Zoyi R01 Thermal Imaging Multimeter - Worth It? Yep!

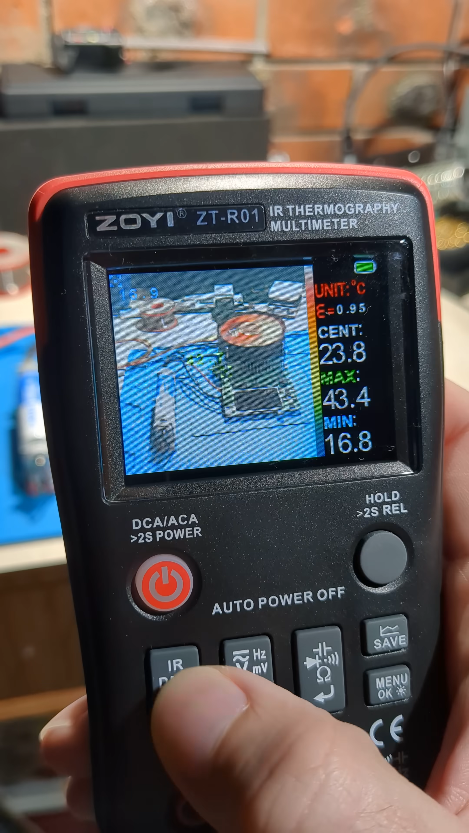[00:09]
On screen: max 43.4°C, min 16.8°C
distance and by pressing this IR button I can switch between six levels so we can go level one two
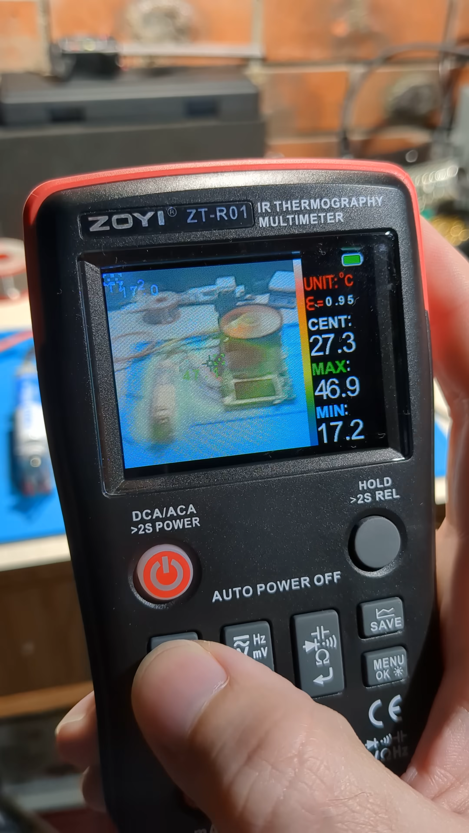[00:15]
On screen: max 46.9°C, min 17.2°C
three four five and
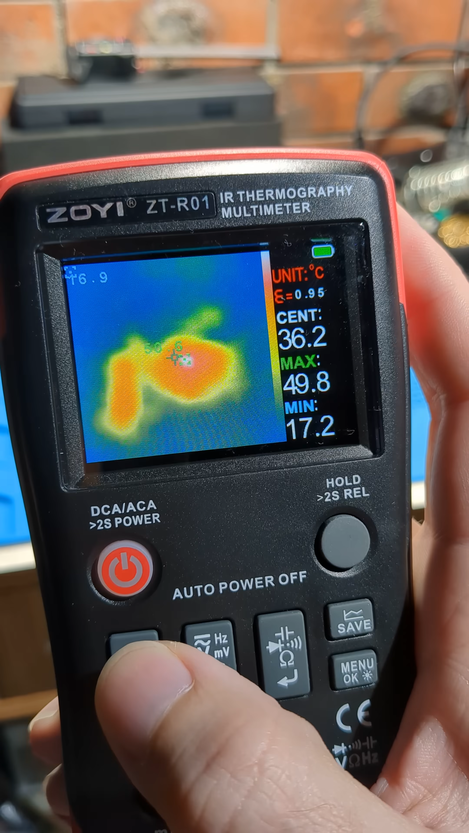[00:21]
On screen: max 49.8°C, min 17.2°C
six so at level six you can only see the thermal image you can't see the actual video feed
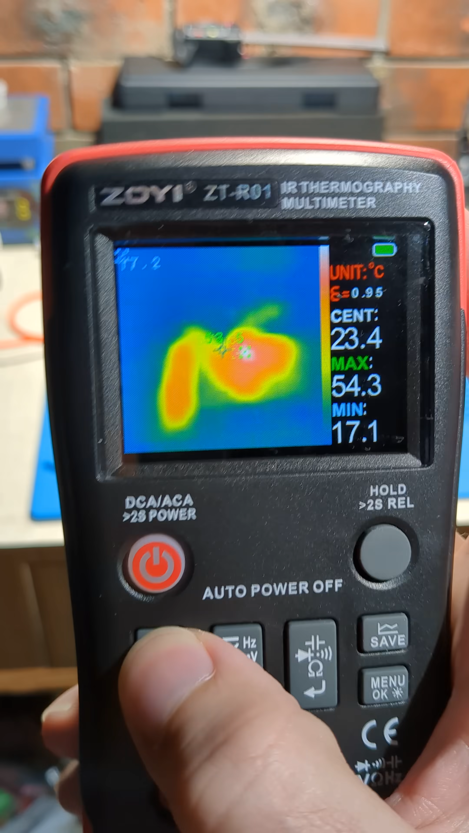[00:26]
On screen: max 54.3°C, min 17.1°C
well that's getting pretty hot there so back to one two three
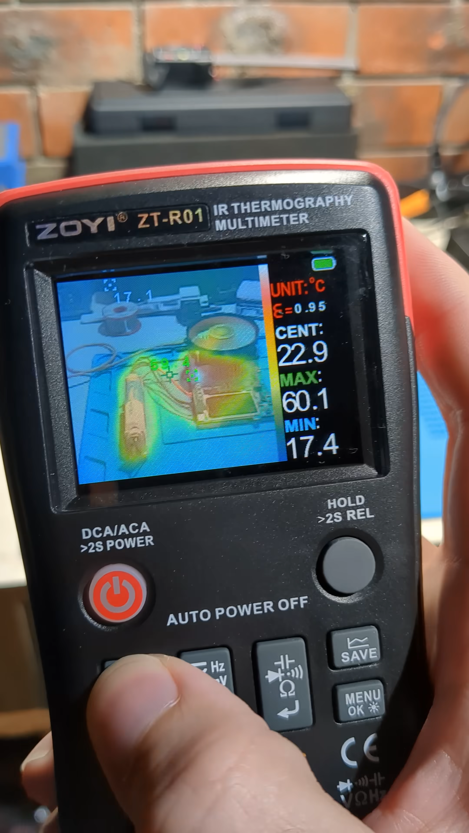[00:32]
On screen: max 60.1°C, min 17.4°C
four and okay five so you can
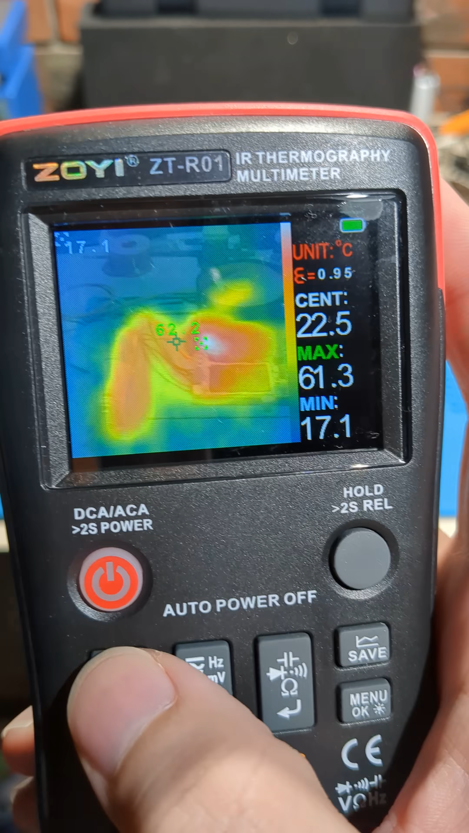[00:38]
On screen: max 61.3°C, min 17.1°C
see that this is getting quite hot
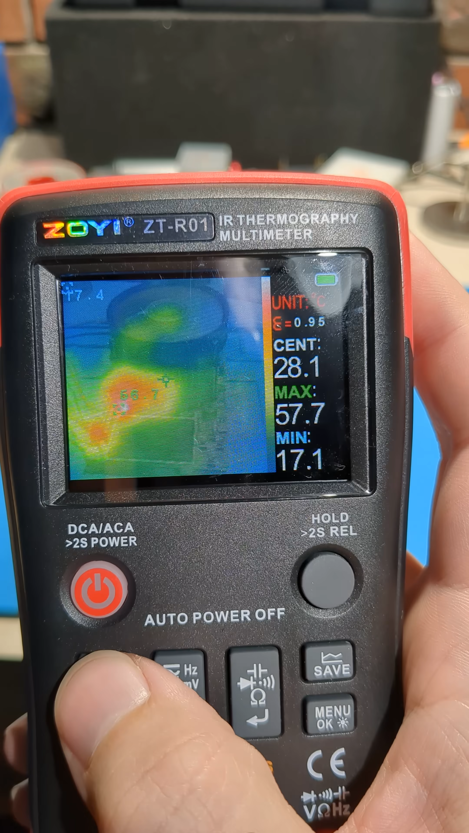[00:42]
how's the battery going
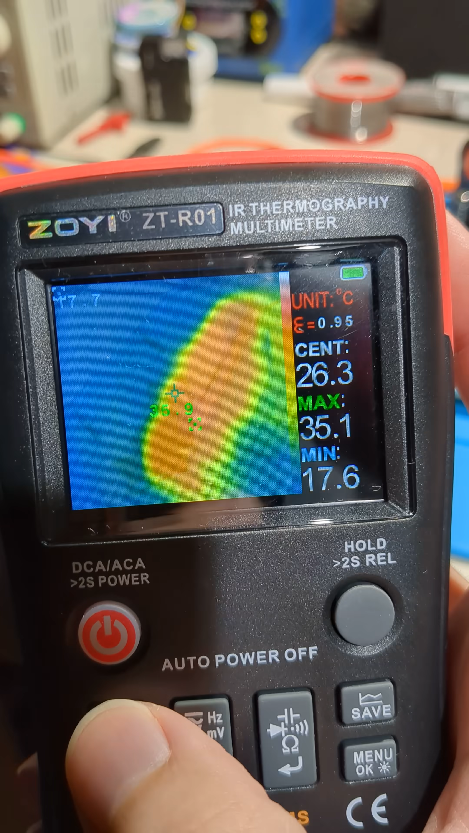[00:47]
about 37 38 so you can see the hot spots there
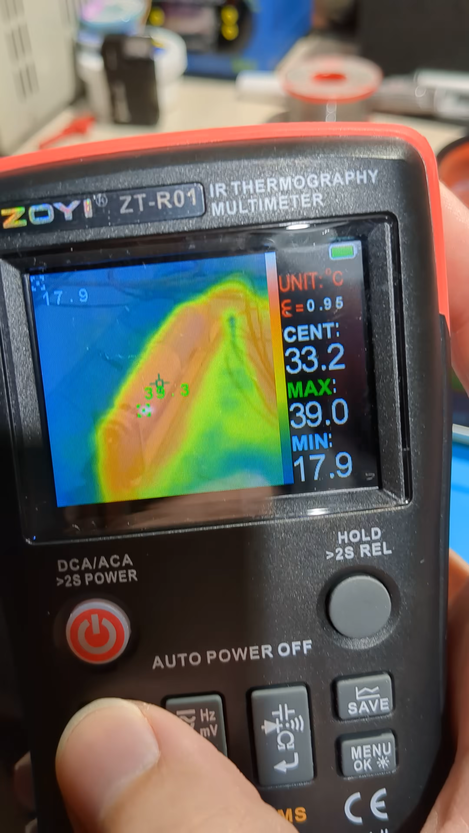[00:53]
On screen: max 39.0°C, min 17.9°C
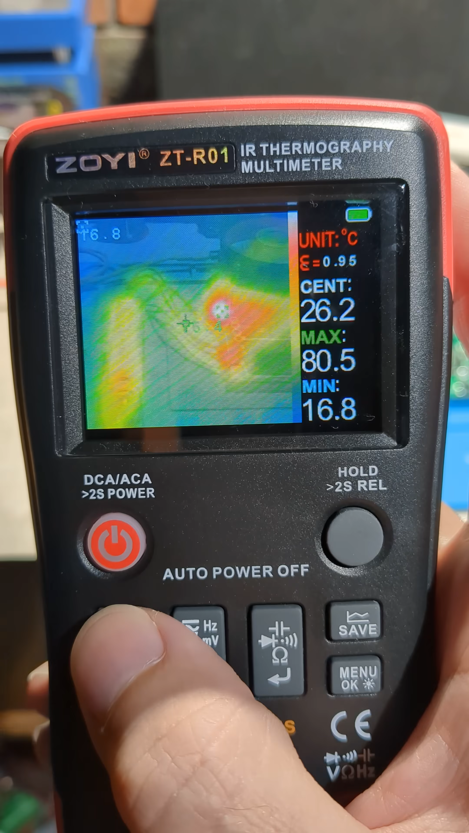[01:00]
On screen: max 80.5°C, min 16.8°C
it's pretty cool oh this is getting pretty hot I might turn it off actually let's okay so that's the ZOEI RO1 IR thermography multimeter you you